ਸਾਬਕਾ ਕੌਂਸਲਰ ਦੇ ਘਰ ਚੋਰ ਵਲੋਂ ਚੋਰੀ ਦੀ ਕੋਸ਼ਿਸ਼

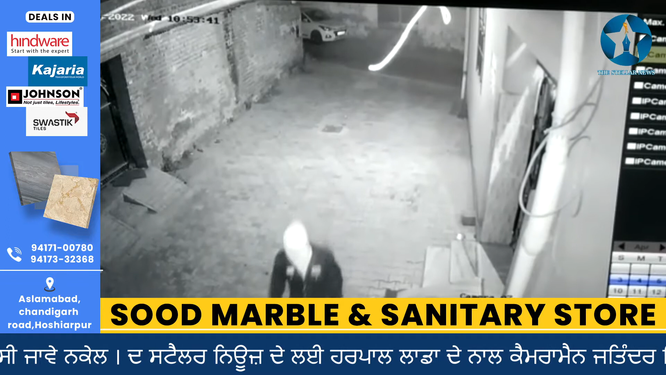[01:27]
देखाना वार खूरा चौर हों देख्या हो बच्चे ने इना ंधी मेंस नो दच्छा